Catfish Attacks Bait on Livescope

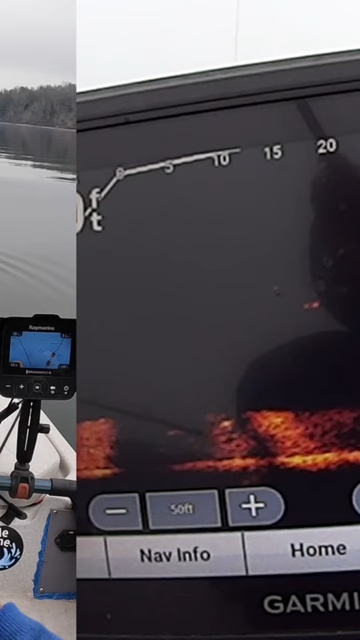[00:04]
go down on those two right there i spooked one of them the other one i got his attention though he's following it oh he swam off too he's still he's coming back for it though he's coming back for it it pendled him back to me there he is there he is i got him he followed it all the way back to me i spooked his friend his friend was the smart one of the group